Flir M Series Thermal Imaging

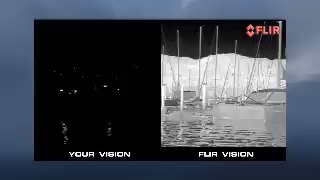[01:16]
Its thermal camera has higher resolution than standard thermal cameras and better range performance than earlier systems so you can see better,
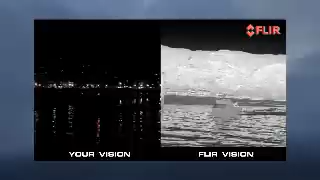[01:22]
see more and see farther than ever before.
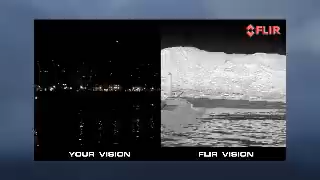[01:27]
It even has a low light tv camera to let you see better when there's still a little ambient light around.
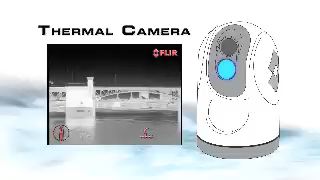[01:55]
It's so powerful that until now you couldn't get a thermal camera this good without joining the U.S. special forces.
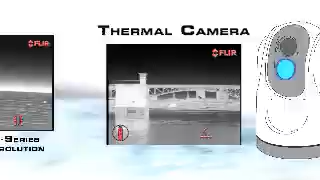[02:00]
It has more than four times the resolution
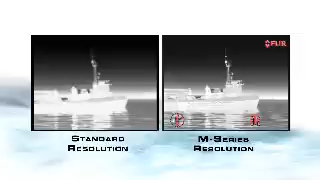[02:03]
of standard thermal cameras giving you greater image detail than you ever thought possible.
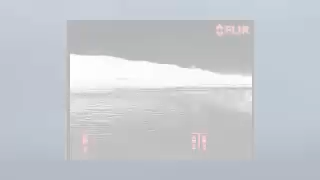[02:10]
FLIR has also given it more than twice the range performance of earlier systems so you can see smaller objects from farther away.
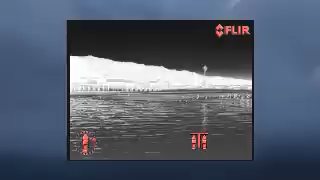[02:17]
Its field of view is balanced to allow you to see distant objects while simultaneously letting you see what's going on around you.
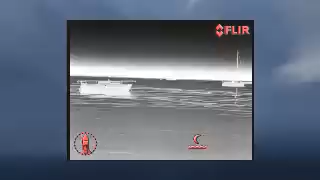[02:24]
But for those times when you need to see something a long way off
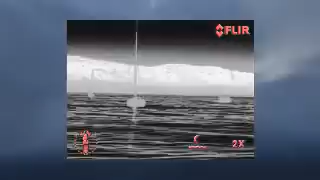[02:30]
it also has 2x and 4x electronic zoom functions.
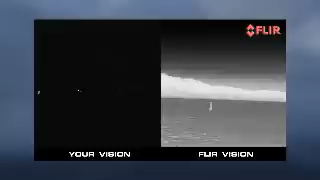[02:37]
Like all FLIR's thermal cameras the M-Series makes pictures from heat not light.
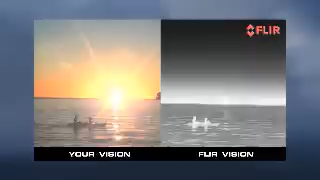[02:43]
So whether you're in total darkness or bright sunlight thermal cameras let you see what your eyes can't.
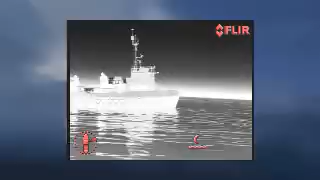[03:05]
other vessels, even floating debris and other things that radar might miss.
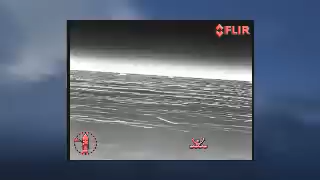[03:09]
This may seem like rocket science but thermal images are as easy to understand as black and white tv pictures.
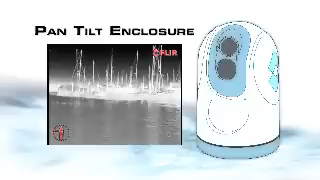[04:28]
360 degree pan and plus or minus 90
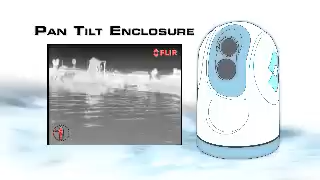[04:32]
degree tilt capability for horizon to horizon visibility.